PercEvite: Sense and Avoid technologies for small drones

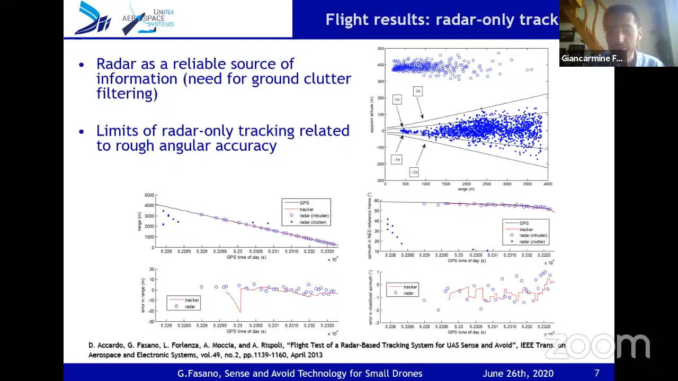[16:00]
but our degree level uncertainty in angles was reflected in a limit in the angular and angular ray tracking performance. So it was natural to try to integrate cameras in order to provide, to improve tracking accuracy and thus to improve conflict detection performance.
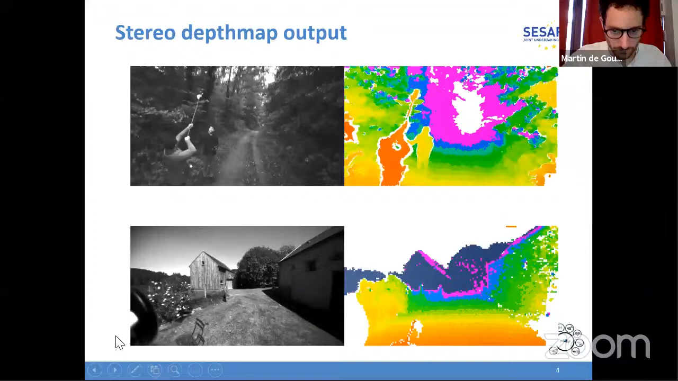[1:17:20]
So you can see the pixels. And well, it looks quite pitched. The resolution is actually good enough for what we're trying to achieve. For now, we don't try to avoid very small branches.
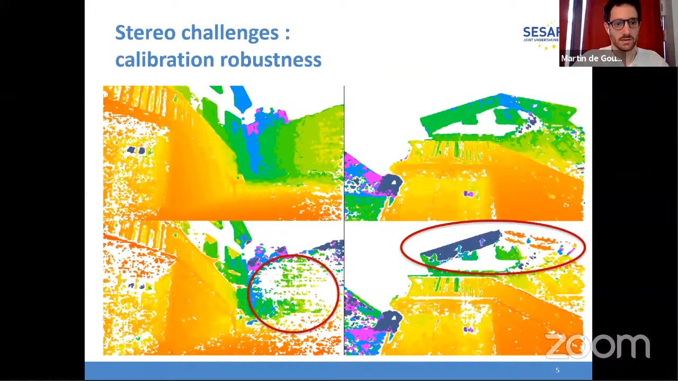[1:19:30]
that's a big issue that we're addressing here. So another challenge, which are very common in stereo matching, is that stereo performs poorly on textureless surfaces, such as a sky when it's all blue or our buildings. And as you can see here,
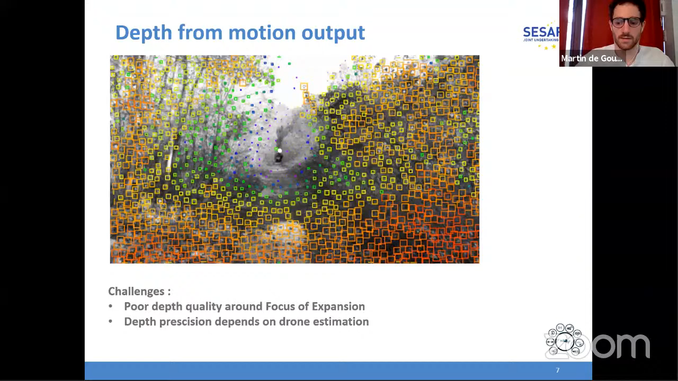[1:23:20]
But we hope that in the future, it will bring some additional value to the whole perception pipe. All right, so once you get those two information, we fused it into an occupancy grid. So an occupancy grid is basically a discretized representation of your environment where you divide the space that surrounds you into small cubes. Here, 30 centimeters by 30 centimeters. And the occupancy grid acts like a Bayesian filter, which
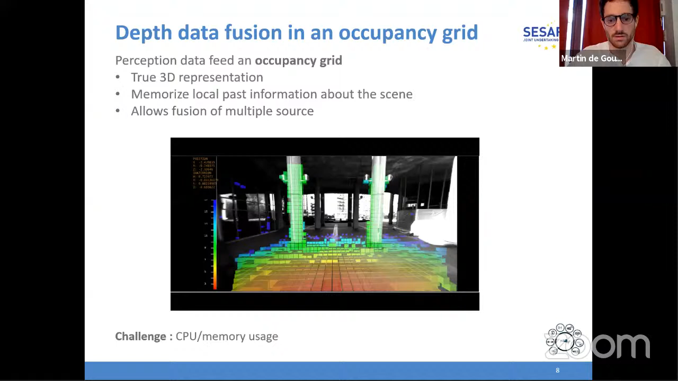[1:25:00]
And the main challenge is to handle the CPU and memory usage of the grid, because the bigger it is, well, the harder it is to fit it in the drone. So I give you a few examples.
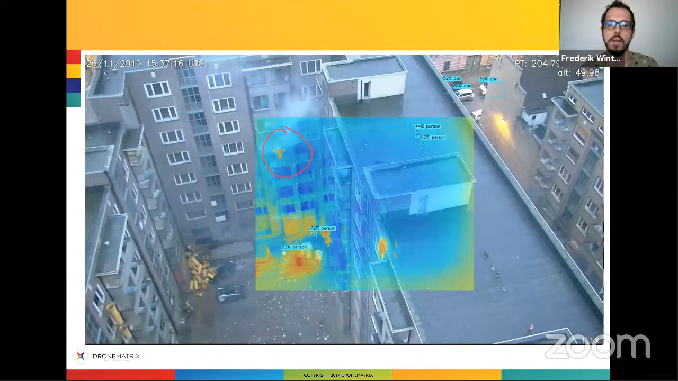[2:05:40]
infrared images, we can immediately detect that there is a person screaming and gesticulating to be rescued from the building that is on fire at that time.